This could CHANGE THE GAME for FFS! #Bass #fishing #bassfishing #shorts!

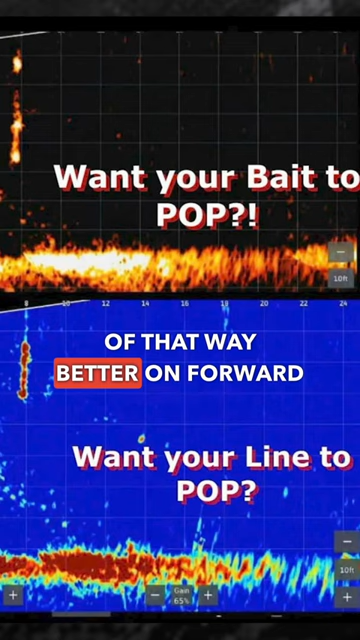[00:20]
on forward facing sonar and I think it has a little scent baked into it too go
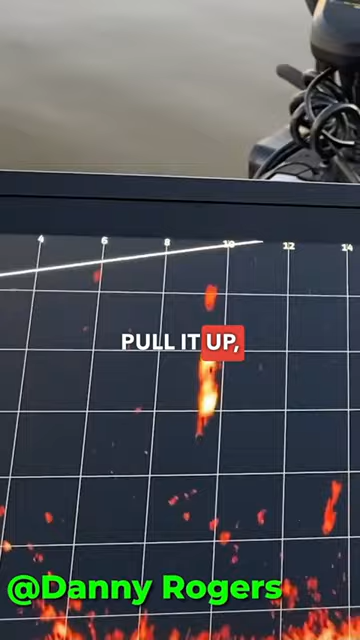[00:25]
down and pull it in the in the boat a little bait pop on the